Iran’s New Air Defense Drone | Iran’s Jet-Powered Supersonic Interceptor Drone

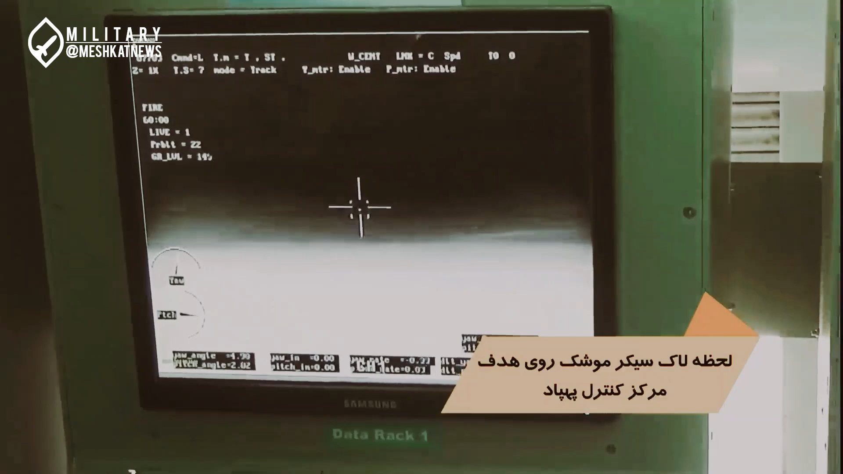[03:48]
it was announced that the Karar jet drone successfully intercepted and hit another drone using a Majid missile.
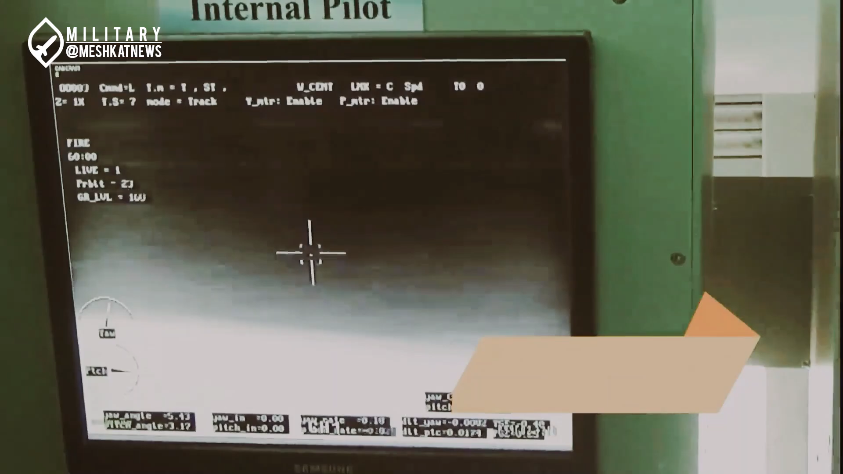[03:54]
This operation can be considered one of the very rare events in the field of drones worldwide.